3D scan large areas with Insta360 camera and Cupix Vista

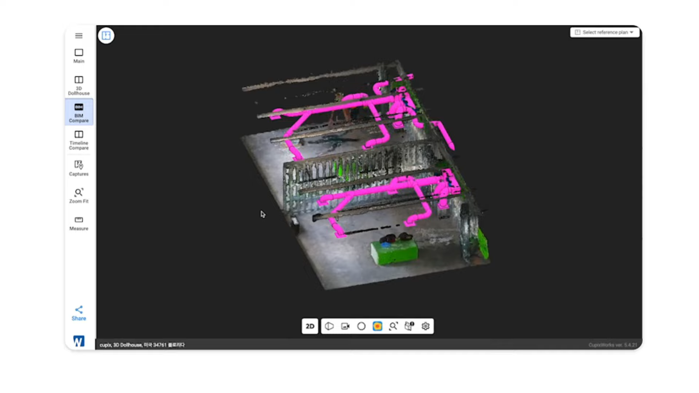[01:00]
example connecting BIM models to real world references.
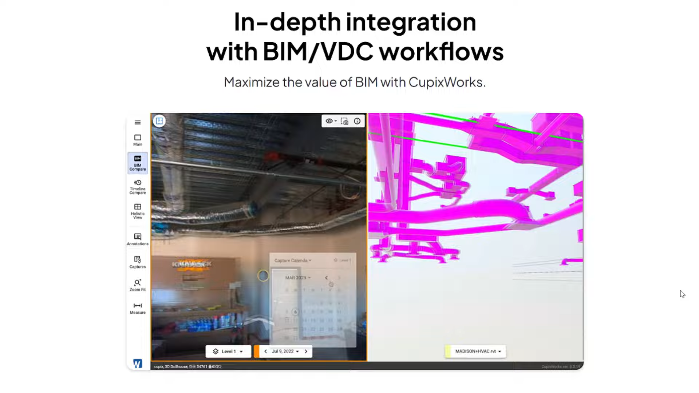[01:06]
But in addition to that they also have a Cubix Vista service which is on its beta stage
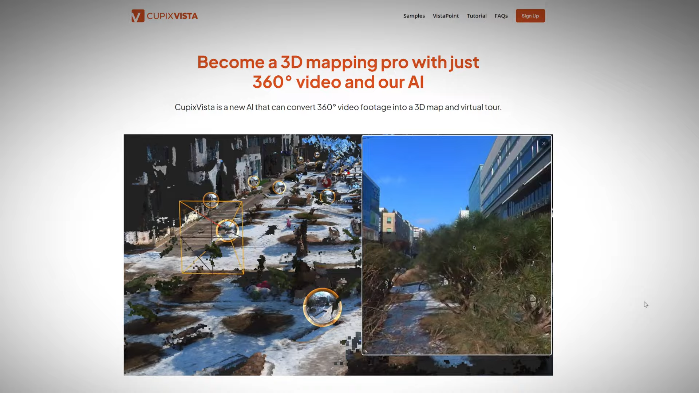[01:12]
and allows anyone to make 3D scans of their environments using their own 360 camera.
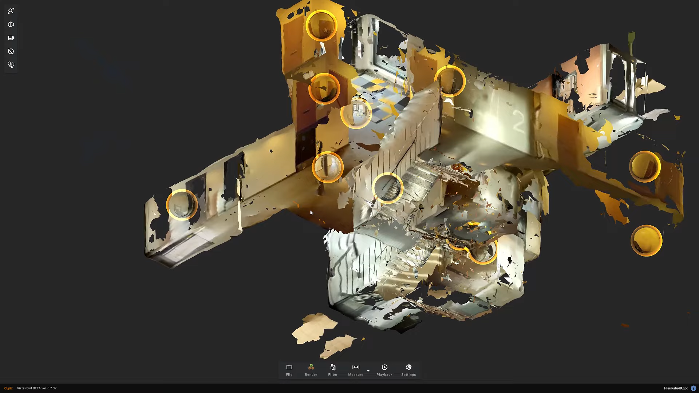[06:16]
When the 3D model is processed you will be removed from the 3D model itself.
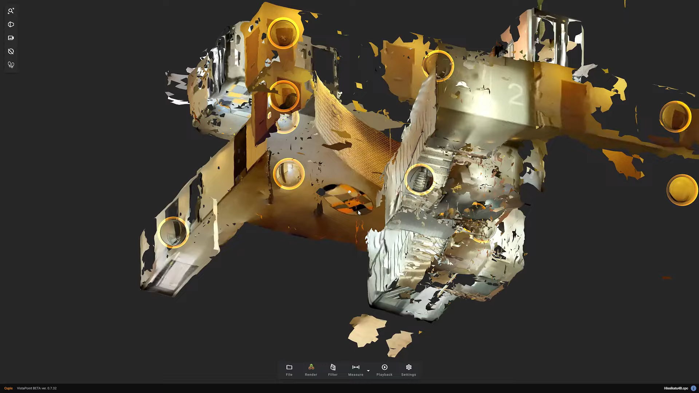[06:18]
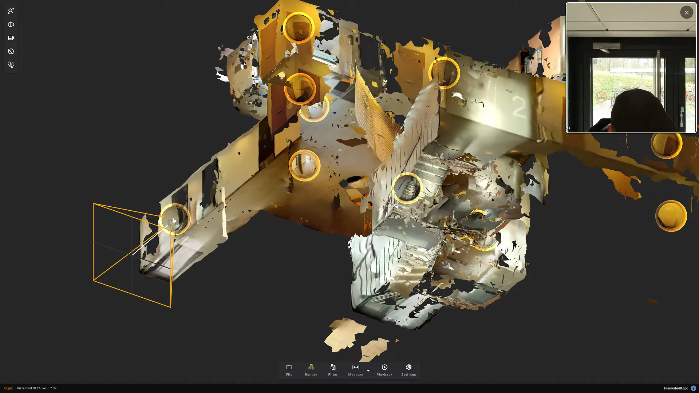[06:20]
But sometimes your body may cover some details
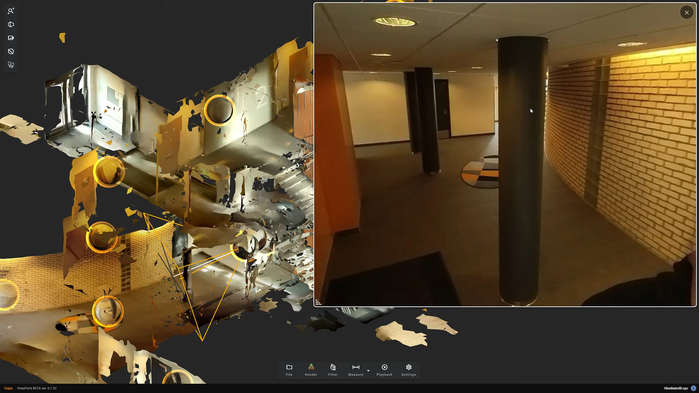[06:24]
from the image that would be relevant for the 3D model.
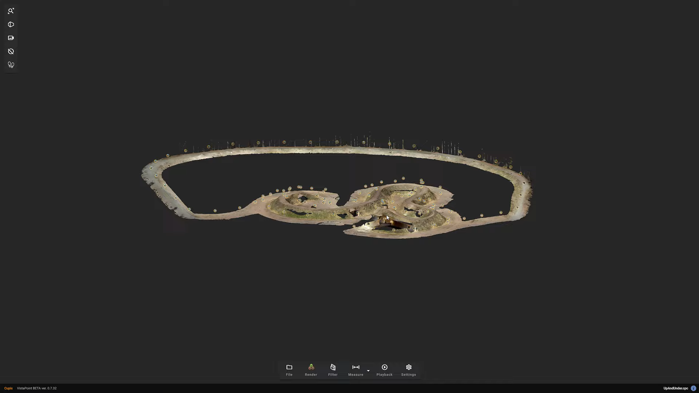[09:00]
when you have recycled the CPC file on your machine and uploaded it back to this Vista Point viewer,
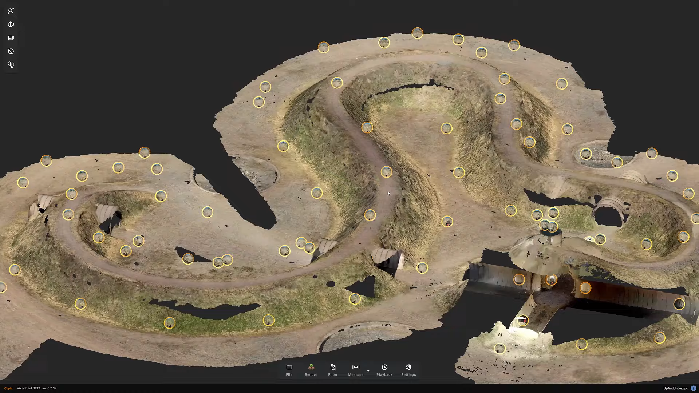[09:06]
you can now start examining what kind of a 3D model the process has produced for you.
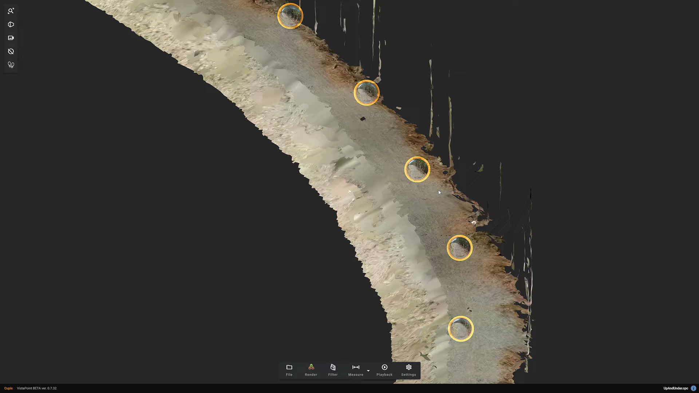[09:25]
360 images that have been captured from your video recording.
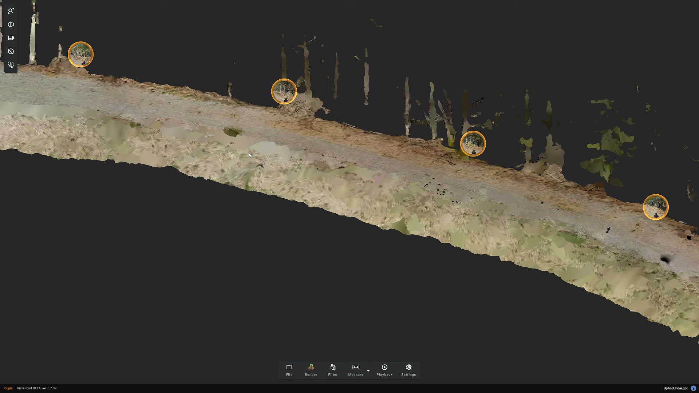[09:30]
When you click one of these open,
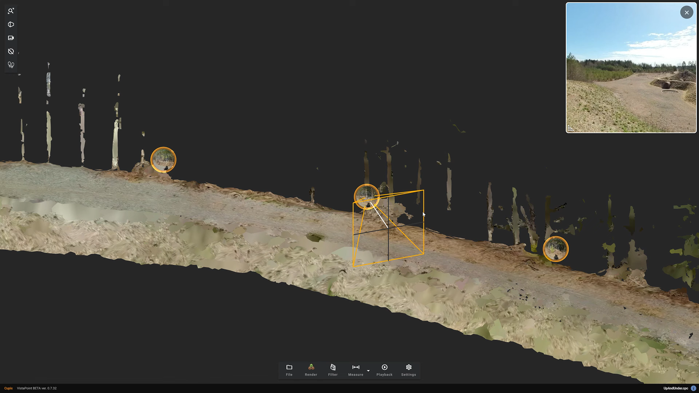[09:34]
you will notice that Kubik Vista has actually built an entire virtual tour of the area you have captured.
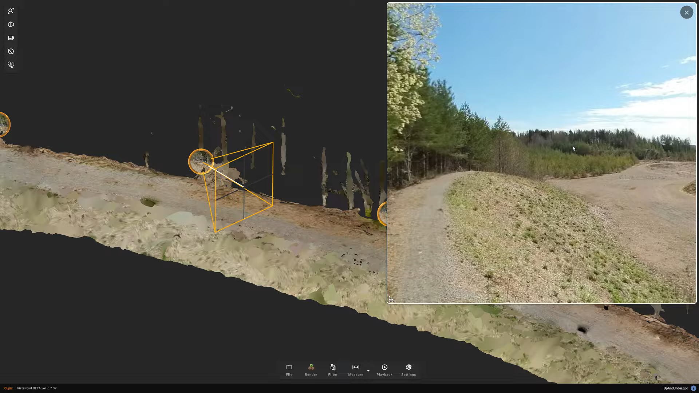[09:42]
You can rotate the view and the 3D camera will automatically update the point in the direction you are looking in the image.
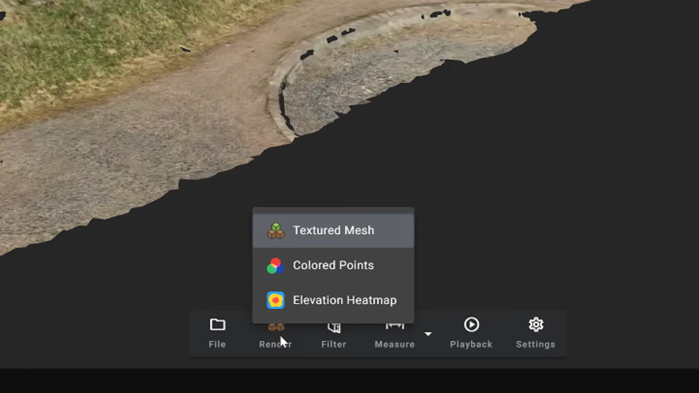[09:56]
you can also view the model in different point cloud modes.
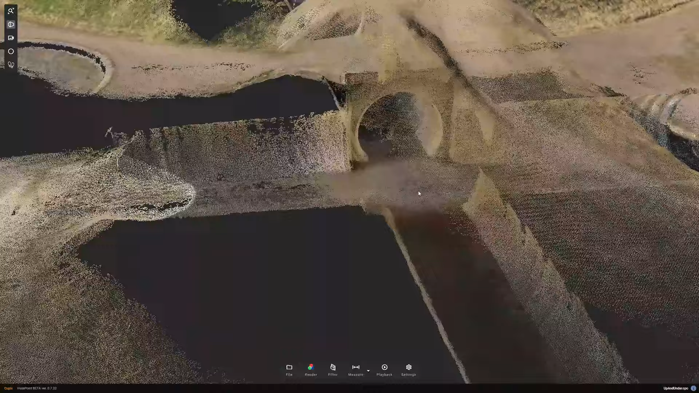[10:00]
But what I think is particularly interesting is that you can also
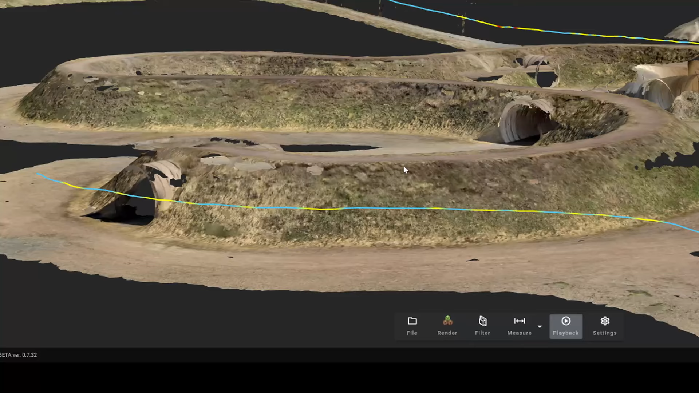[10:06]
view the path you travelled from the model which is drawn as a colourful line
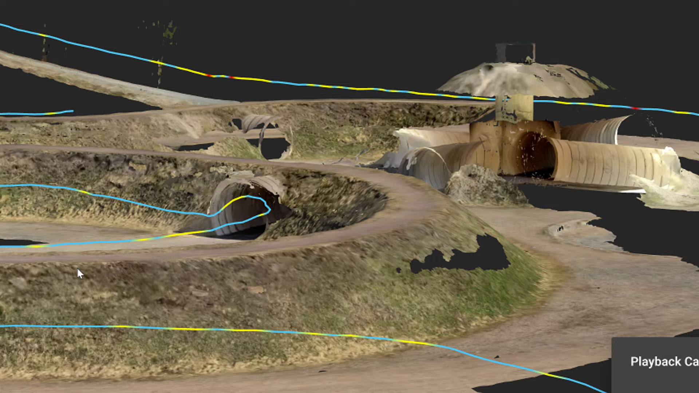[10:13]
and tells you fascinatingly exactly how you walked in the area when you recorded the video.
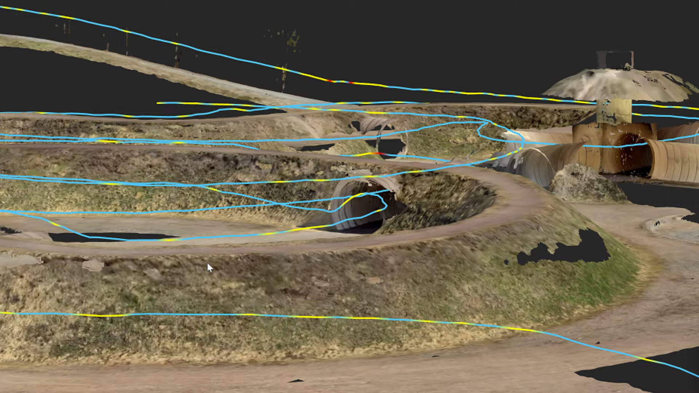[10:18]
The colours tell you where you moved too fast and where the speed was appropriate.